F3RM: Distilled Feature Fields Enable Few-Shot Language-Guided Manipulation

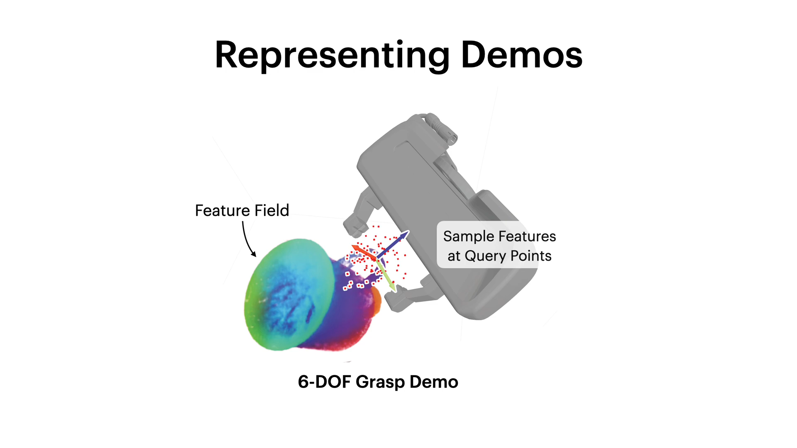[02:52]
and concatenate them to get a local geometric and semantic representation of the demonstration.
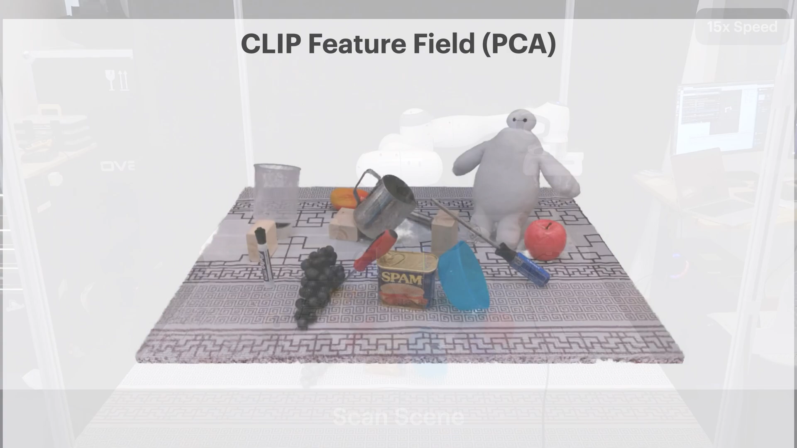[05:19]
Here, we show a visualization of the Nerf along with the principal components of the clip feature field.
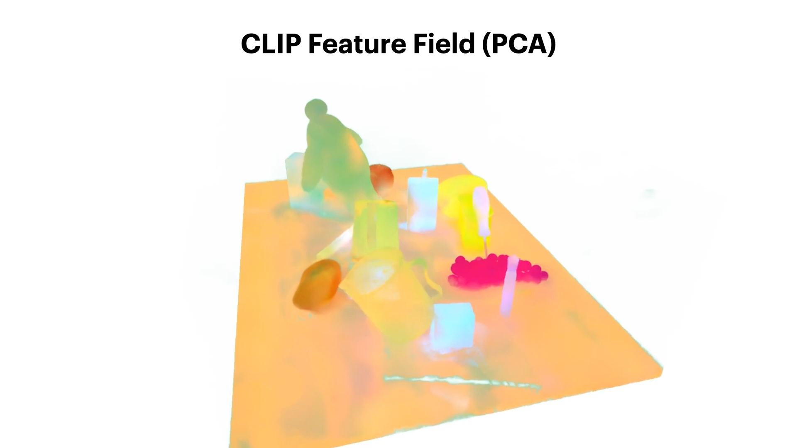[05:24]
We now use language to designate novel objects to manipulate.
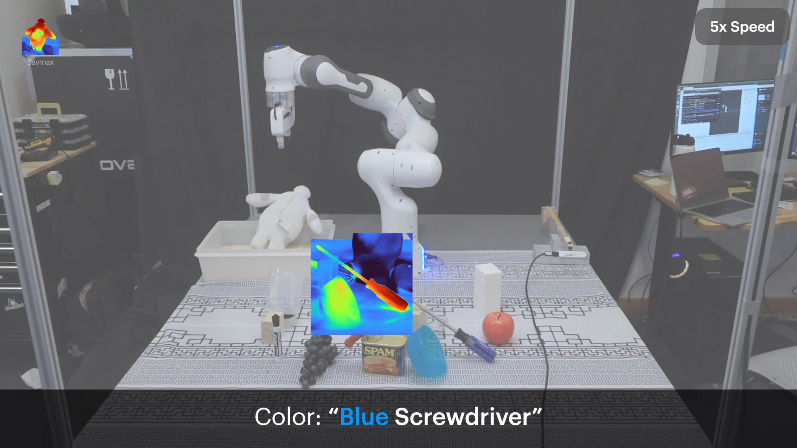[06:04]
Language guidance guides the optimization towards the blue screwdriver which we are able to successfully grasp.
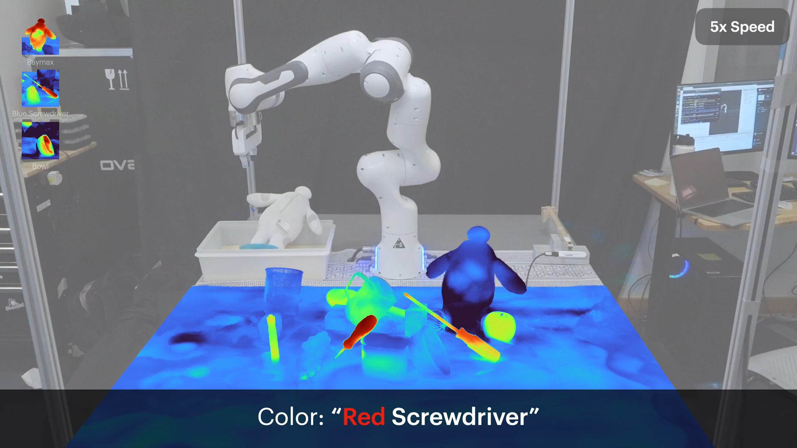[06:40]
The vision language features from clip allow us to distinguish the red screwdriver from the blue one,
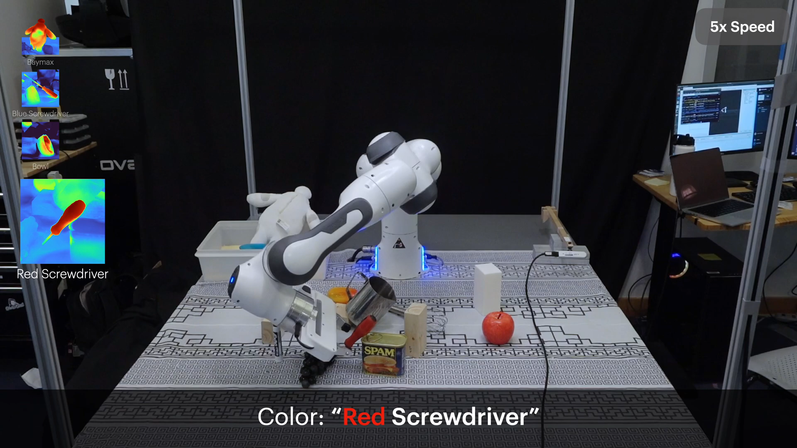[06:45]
and predict a successful grasp to place the screwdriver into the container. Finally, language enables us to specify objects by their material properties. In this scene, there's both a transparent and a metal jug.